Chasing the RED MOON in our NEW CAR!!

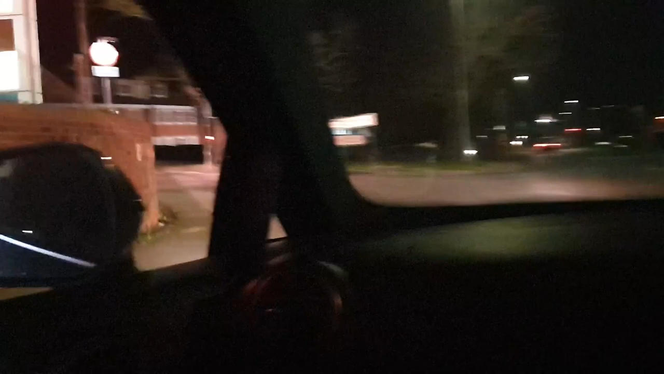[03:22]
Go down some more nice house roads Yeah, yeah What was this house?
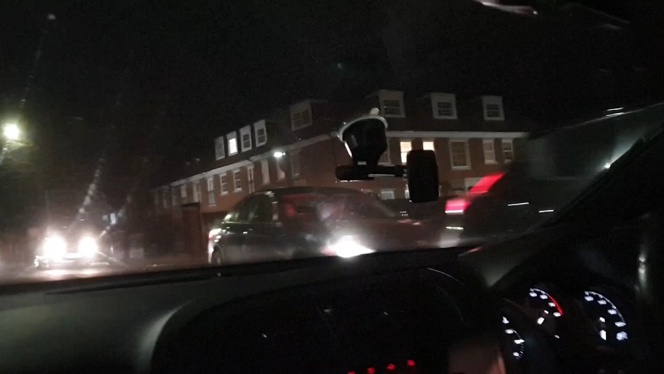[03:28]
Oh no, it's an older one Yeah, the yards down here are crap buff What was that road? Forest Road or I think it was like this one it maps took us down It was one of these it was this road no one of the side roads remember the ones with even bigger houses No, no, no, it was this Go further up Oh
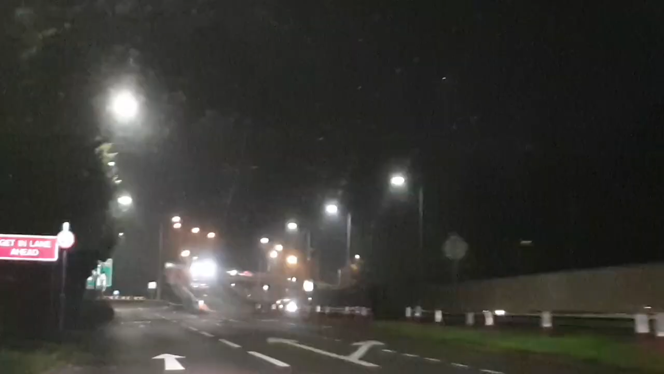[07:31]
Let's head towards it Let's drive to the moon We're gonna We're just Literally driving about Doing nothing So We were trying to get into like The countryside So we can go on the Country roads And we somehow ended up Like 12 minutes from home It's been annoying
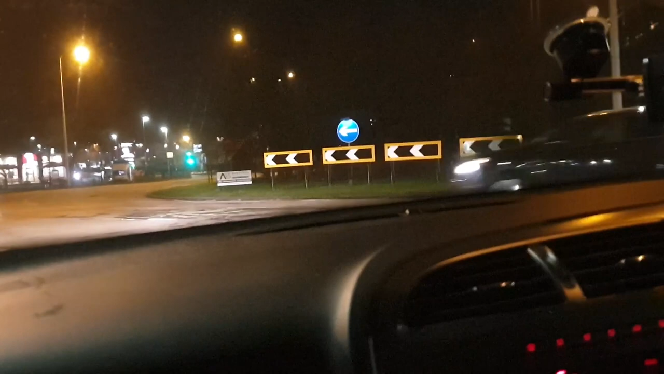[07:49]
Let's drive to the moon Let's try and show you guys the moon Because that would be a really nice view Just for us to chill out at as well Oh I think we're jumping back I think we're 12 Okay Oh I know where we are Yeah I think his garage is just there Yeah Yeah
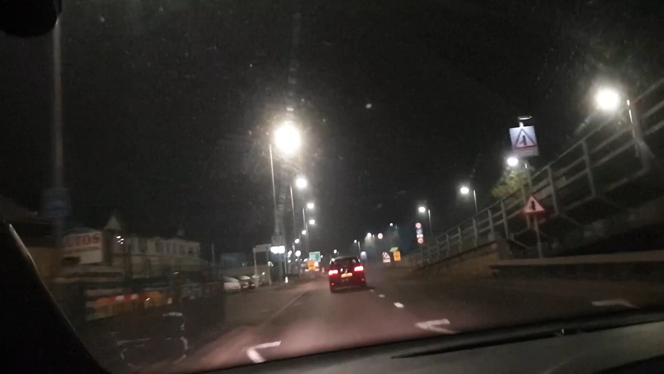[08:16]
Where we bought Nani and Nanna juice present from Hey his garage is right here Yeah Yeah Yeah Yes
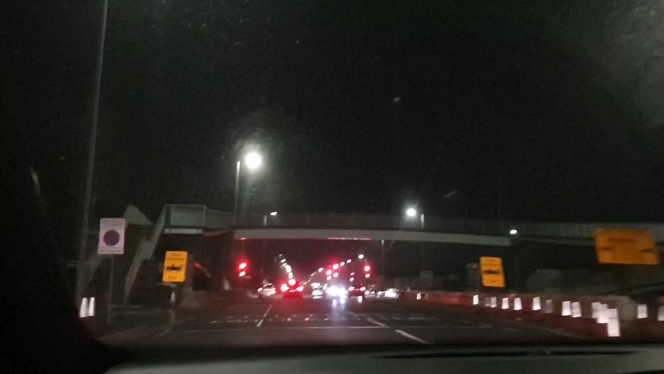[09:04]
The moon is gone If we see it again we'll take pictures or a video So A bridge for real where's it gone?